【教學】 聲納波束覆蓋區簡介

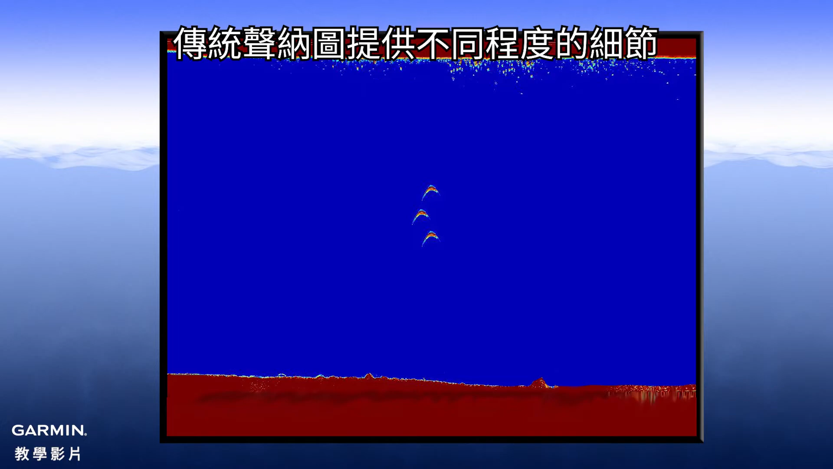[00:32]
This is done using Chirp technology. Here is the difference with and without Chirp.
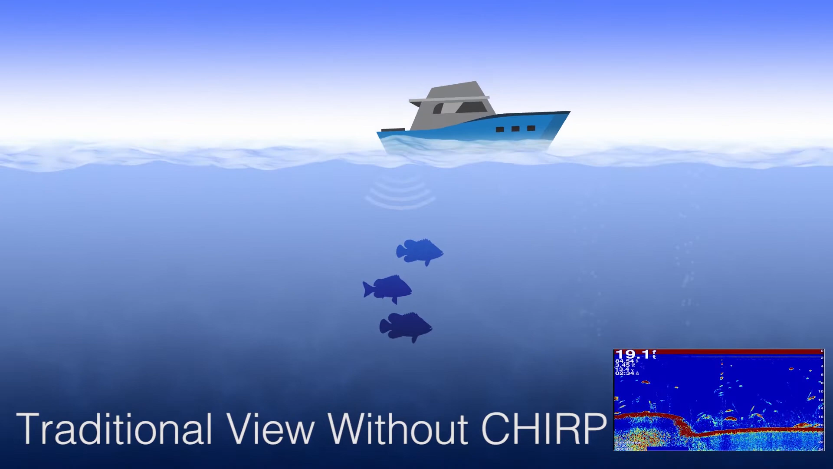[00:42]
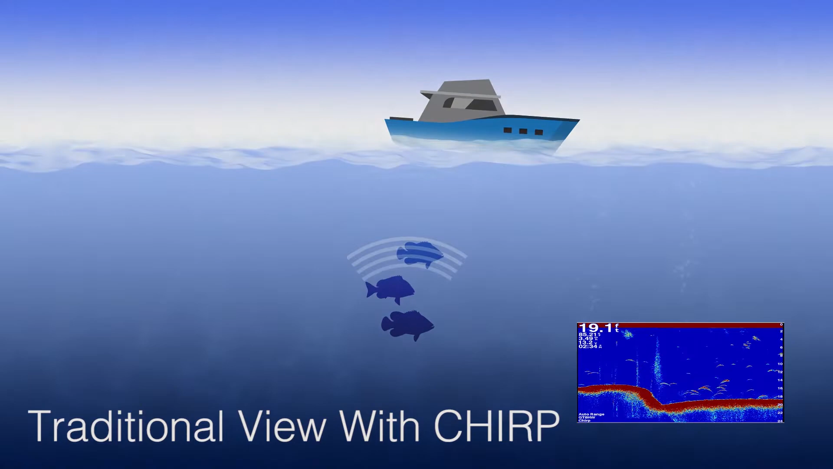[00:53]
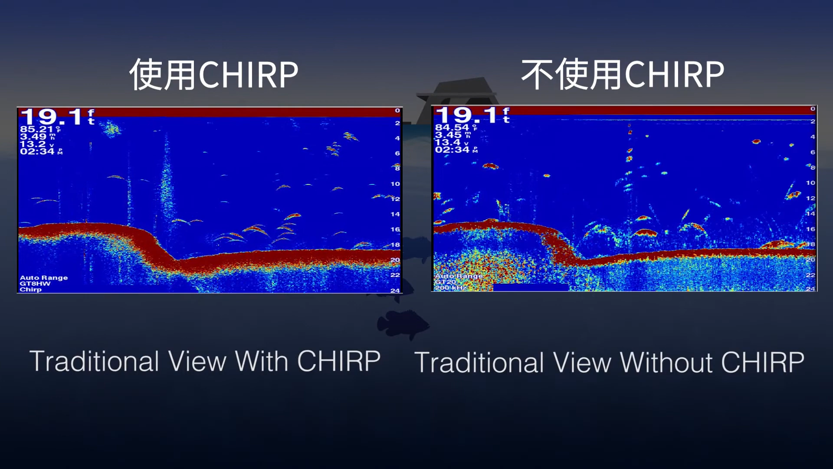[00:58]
The next sonar view Garmin offers is Clearview.
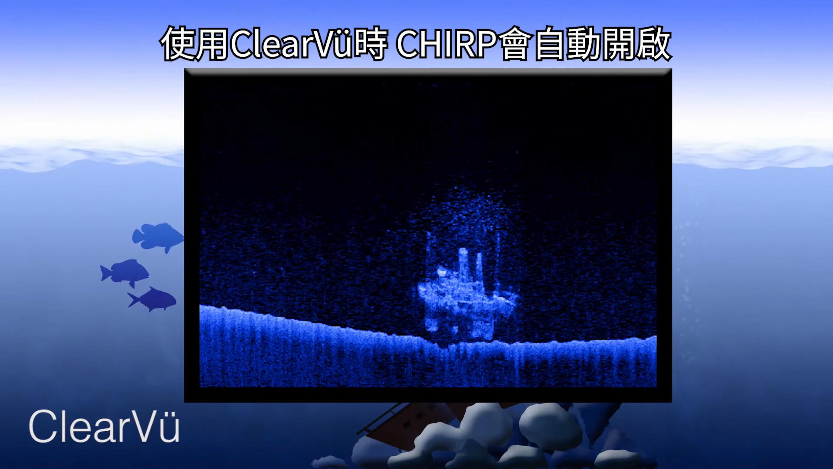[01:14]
Here is a side-by-side comparison of traditional and Clearview.
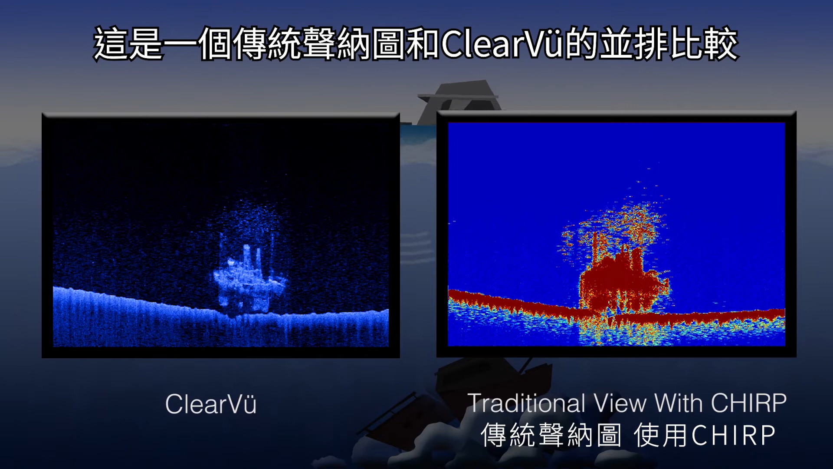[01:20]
Fish are easily identifiable on the traditional side, whereas structures are well-defined on the side using Clearview. The final sonar view that Garmin offers is Sideview.